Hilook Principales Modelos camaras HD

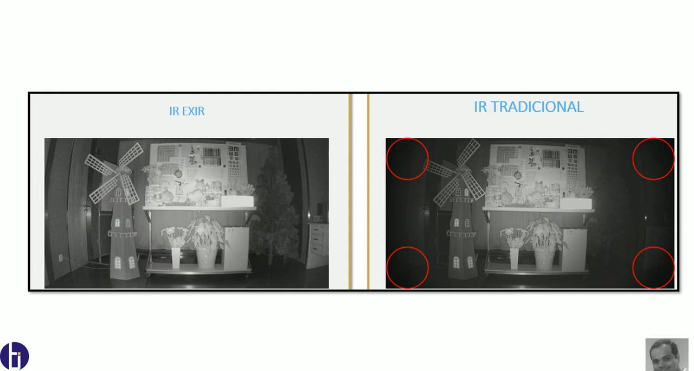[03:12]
exir eso significa que va a tener una mejor iluminosidad y va a tener mejor visión como en esta imagen yo no veo los laterales en el ir tradicional aquí yo sí veo